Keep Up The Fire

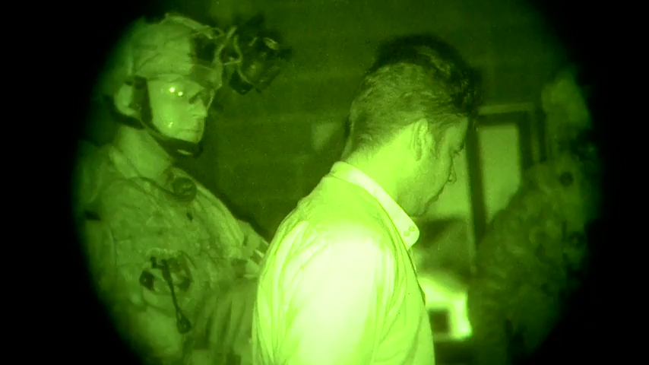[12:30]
And when he did, he took down the target, he captured the individual, he ran out the opposite direction, called the helicopters as he was coming in, got picked up, and flew away.